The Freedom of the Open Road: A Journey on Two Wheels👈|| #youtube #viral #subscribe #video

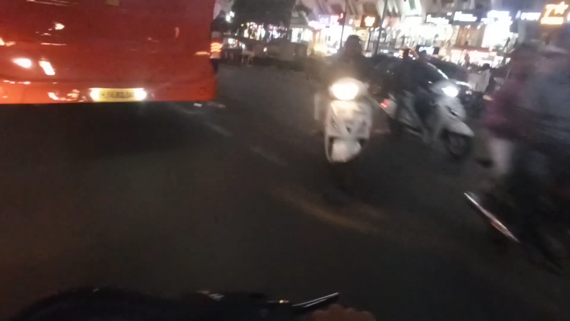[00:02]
ओ भाई हैंडल हैंडल हैंडल कसं होतंय हे इकडे सेवन स्टार आहे आपल्या उजव्या साईडला आमच्या कॉलेजची बस आहे ही
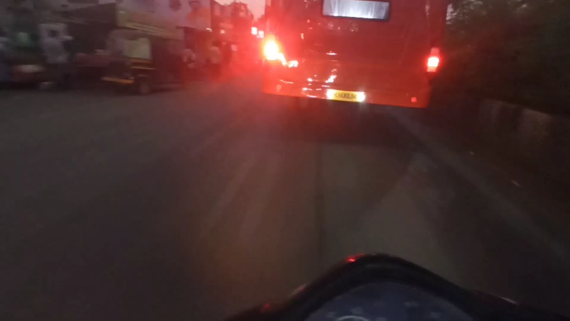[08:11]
एवढं काही व्हिडिओ घेऊ शकलो नाही, पण दिसला असेल थोडक्यात.
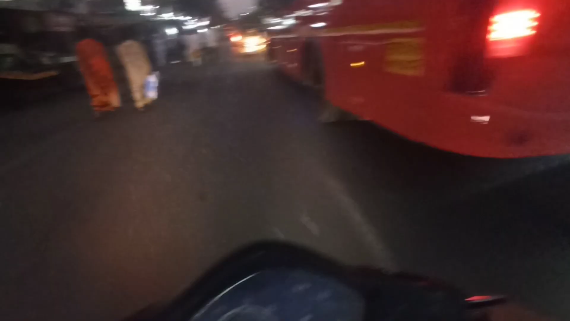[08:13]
या टाइमला ट्रॅफिक असतेच यार या रोडला. आपण आलो आहे आता बस स्टँड जवळ, बस स्टँडच्या समोर आहेत आपण.